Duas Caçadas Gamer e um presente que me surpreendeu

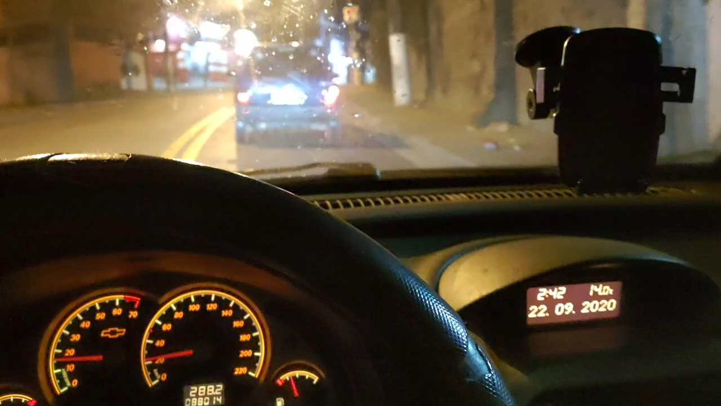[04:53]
A caçada é isso aí mesmo A gente chega tarde A gente se diverte A gente passa fome Passa sede Daqui a pouco Eu tô em casa Descansar um pouco E amanhã eu finalizo O vídeo pra vocês Que pra vocês é no mesmo vídeo Daqui a pouco Só depois desse corte
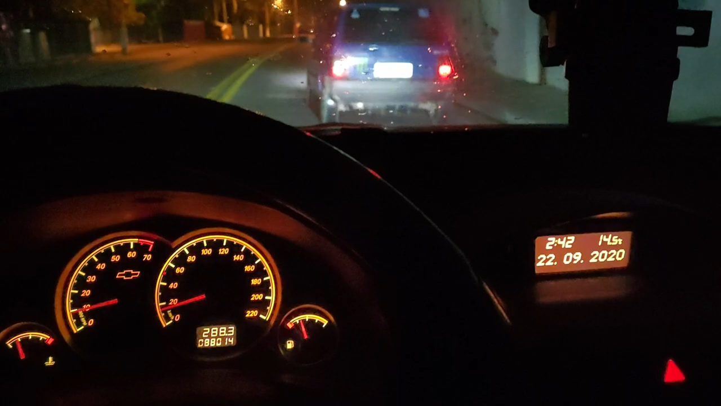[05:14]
Nossa, eu tô com o carro Bem devagar Aqui na minha frente É hoje que eu só chego Amanhã em casa Pessoal, eu tô aqui Depois de alguns meses